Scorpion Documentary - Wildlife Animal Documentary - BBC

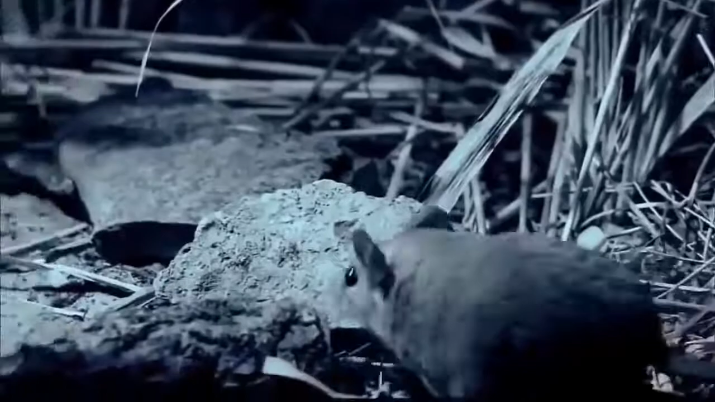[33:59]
gregarious and rarely still this rodent scours the ground for food
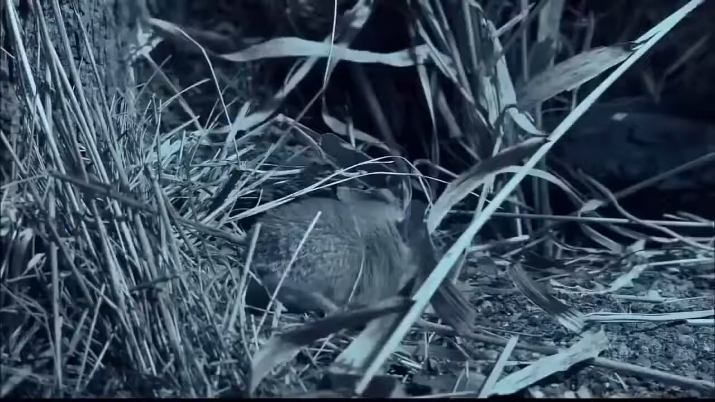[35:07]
but in this bare bones desert environment anything edible will suffice
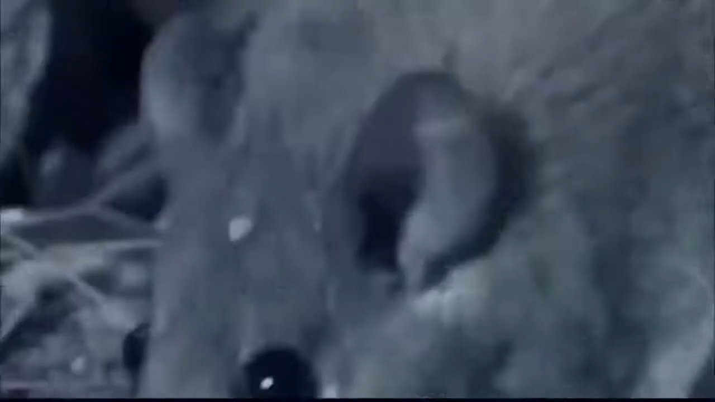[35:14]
a mealworm's plotting pace is no match for the quick reflexes of its predator squirming and struggling only serve to provide the mouse with some sport before dinner